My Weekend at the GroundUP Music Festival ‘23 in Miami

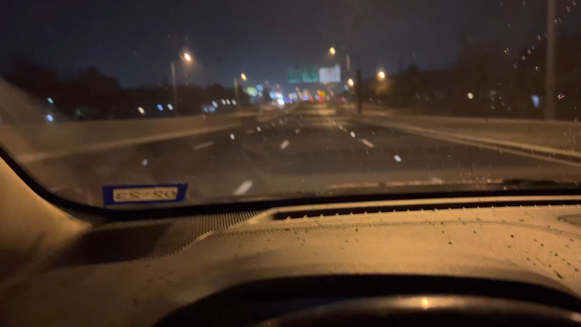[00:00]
heading out of Dallas. We got a cold morning. 31 degrees. Icy road, and Kevin the road is filming. Icy.